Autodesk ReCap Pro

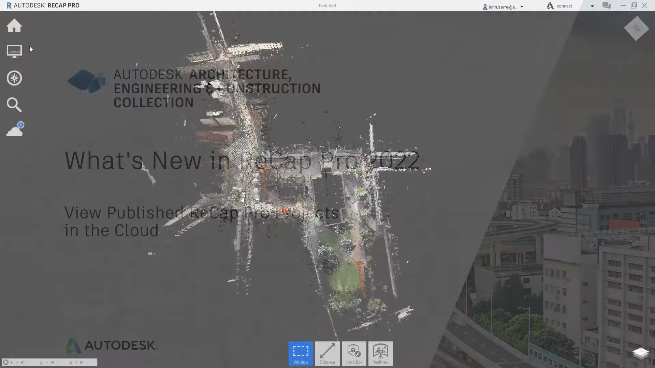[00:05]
New in ReCAP Pro 2022 is the ability to publish and view the real view of your ReCAP project in the cloud via BIN 360. This new functionality gives the user great flexibility to collaborate with all stakeholders. You have the option of selecting all the scans in the project or only the scans you need at that time.
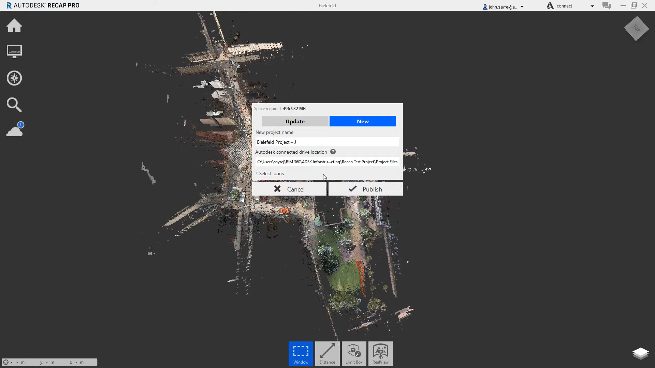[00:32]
After selections have been made, you can select Publish and then monitor the status.
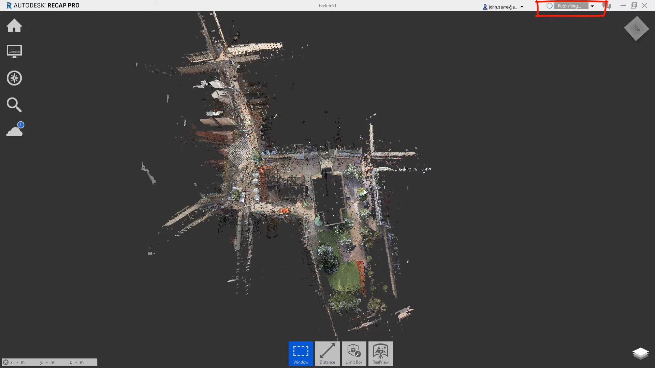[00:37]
Once the publishing is complete, you can navigate in BIN 360 to the folder you publish to and select the RCP file to view the real view.